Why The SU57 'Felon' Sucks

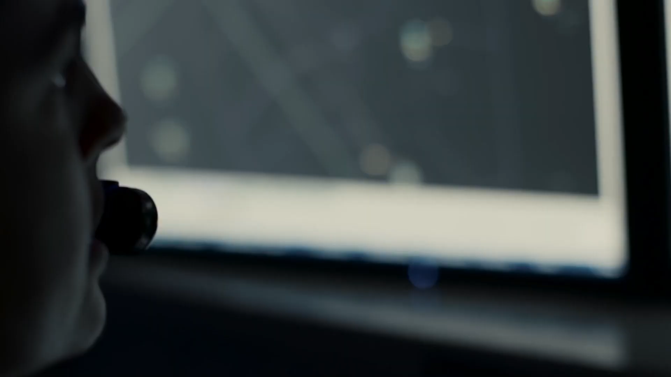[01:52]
target and that aircraft is
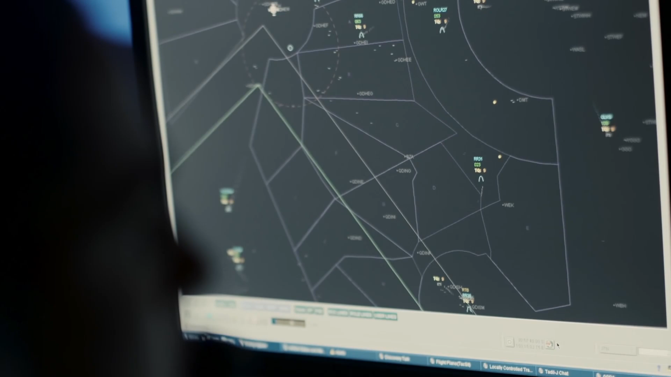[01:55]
being picked up by radar how much is being picked up as stealth aircraft
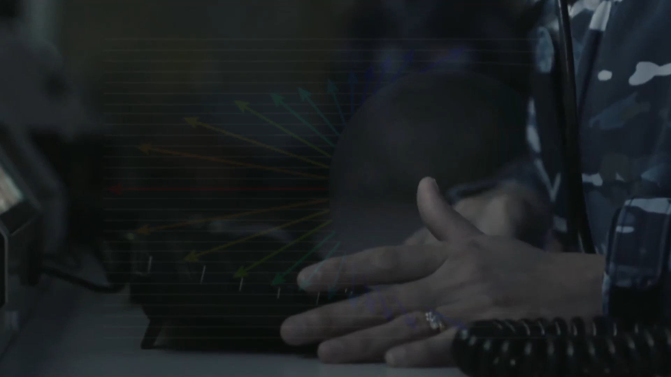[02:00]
are not invisible but
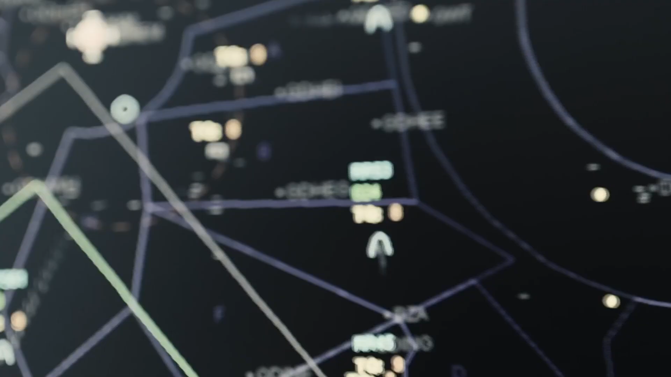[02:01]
low observable so if it is a small object
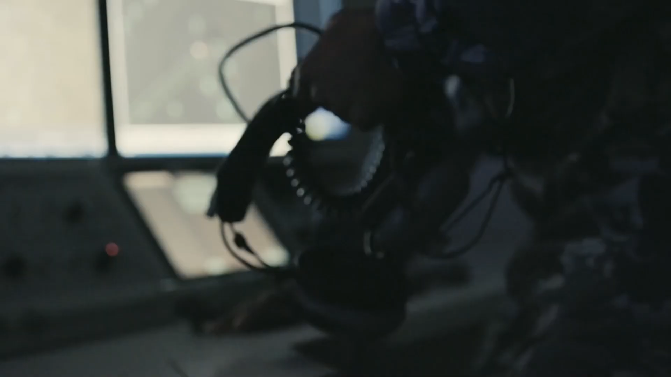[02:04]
on radar
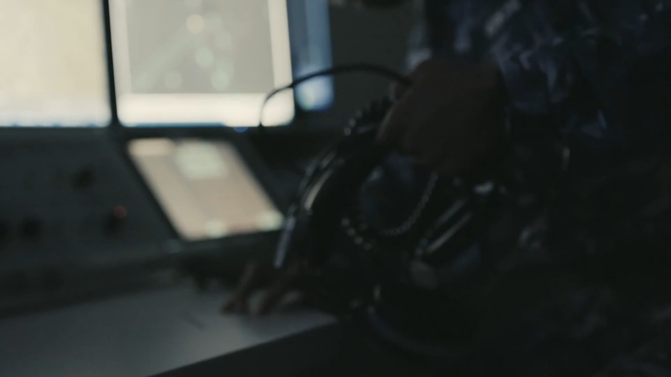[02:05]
it may be completely undetected or filtered as noise we
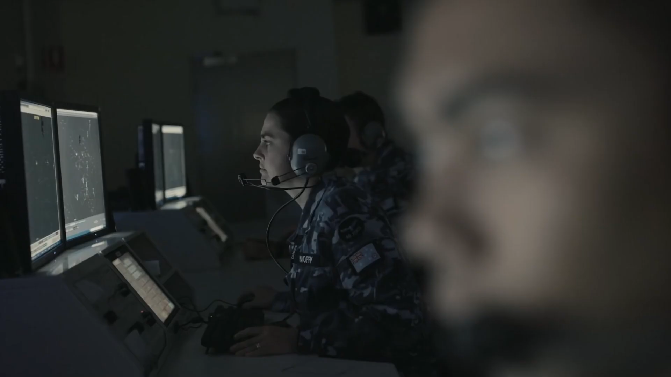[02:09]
measure this in meters squared so for
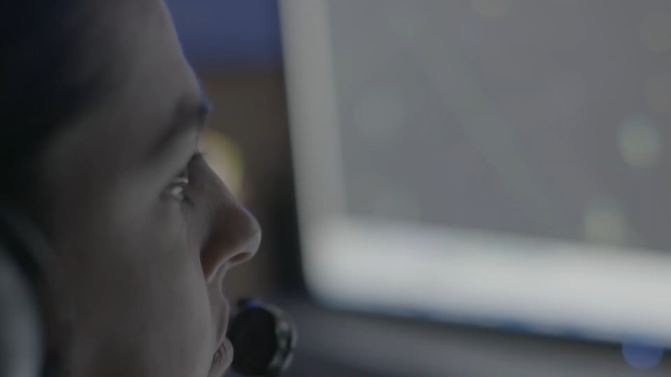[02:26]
radar now this doesn't mean it's invisible